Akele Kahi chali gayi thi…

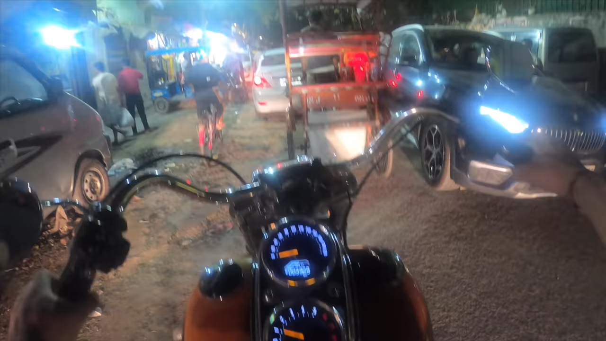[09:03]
हमेशा सोचता हूँ इस रोड से नहीं आऊँगा, बहुत भसड़ होती है, लेकिन क्या करें। आज कम है भसड़, ऐसा क्यों?
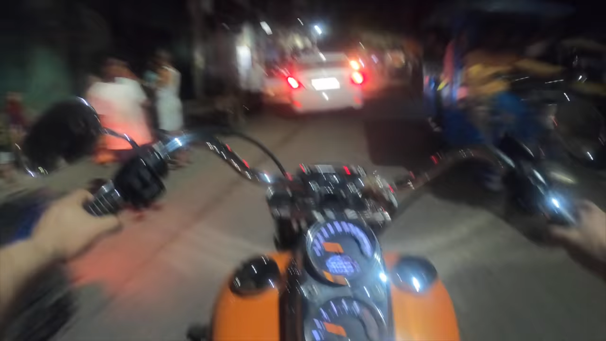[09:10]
अरे यार सही में कम भसड़ है यार, ऐसा कैसे हो गया, हमको तो यकीन नहीं आ रहा भाई।
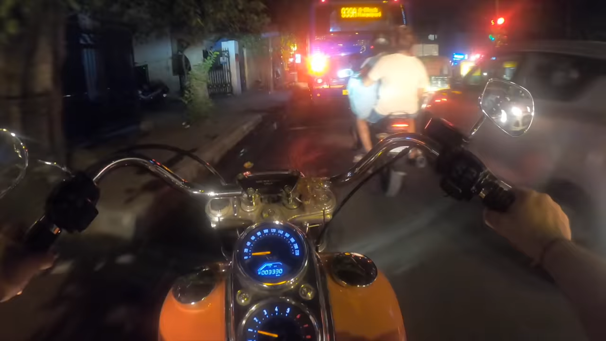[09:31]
अरे आज कट ही नहीं पाएंगे, शरीर कट जाएगा हमारा, लोग पूरी लेन ब्लॉक कर देते हैं बताओ।
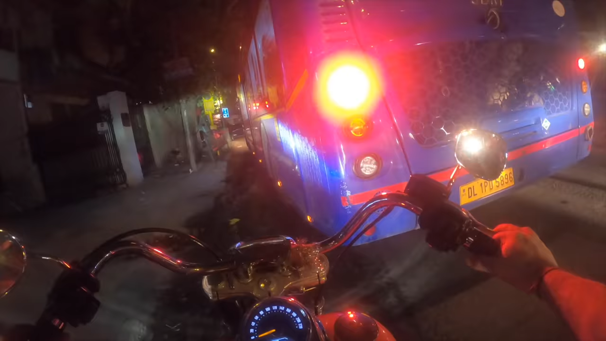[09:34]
विदेशों में तो हैवी फाइन है भाई इस चीज़ का, और विदेशों में अगर सरकारी बस ऐसा कर देना तो ख़त्म है, प्राइवेट को तो फिर भी कम फाइन है।